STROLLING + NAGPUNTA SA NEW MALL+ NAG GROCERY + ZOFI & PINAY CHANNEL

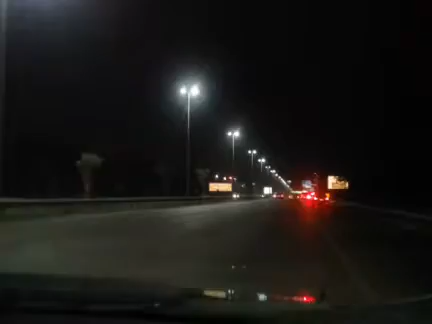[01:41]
See, guys, it's very dark outside now, guys, because it's now past 7 in the evening. So, our it's weekend now here, guys.
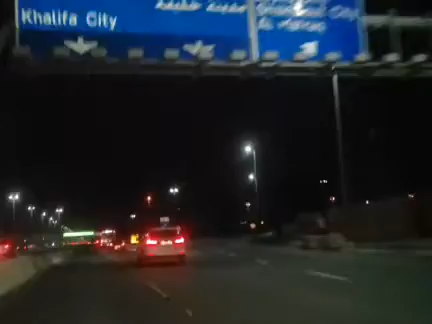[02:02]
See, guys, it's lots of cars. It's breaking.
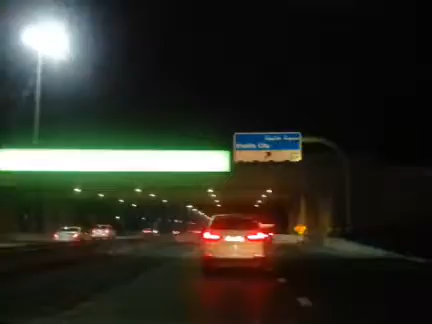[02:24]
We're going up in the bridge, guys.